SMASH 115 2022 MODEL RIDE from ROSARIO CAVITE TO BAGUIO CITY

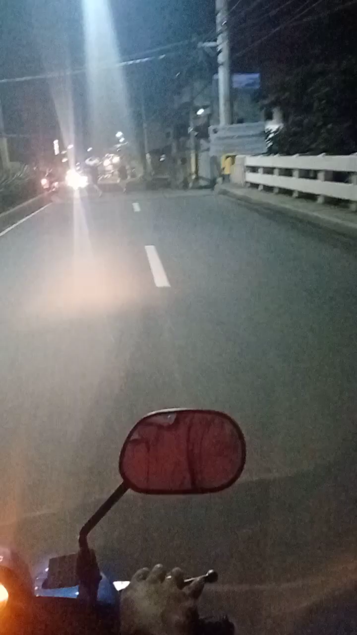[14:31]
Mabulo, Bacoor. Maliwa tayo dito. Shortcut papuntang ano na, malabas ng Manila.